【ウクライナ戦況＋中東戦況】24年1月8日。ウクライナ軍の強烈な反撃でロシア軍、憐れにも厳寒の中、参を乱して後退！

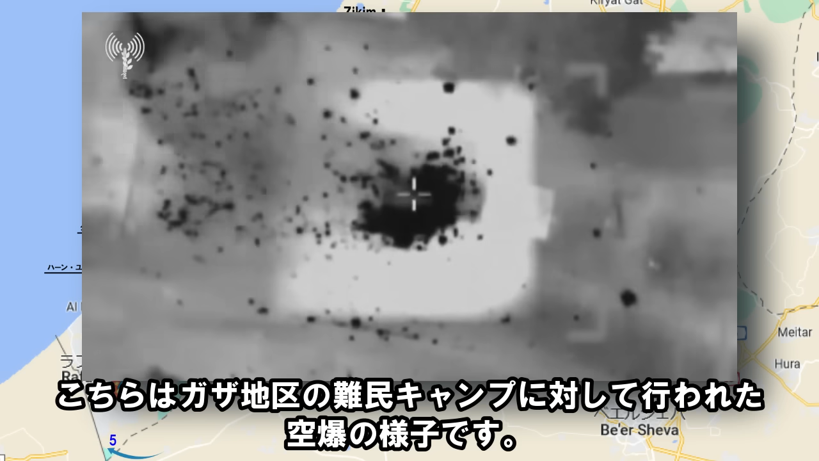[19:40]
誰がいるかわからないのですが、容赦がありません。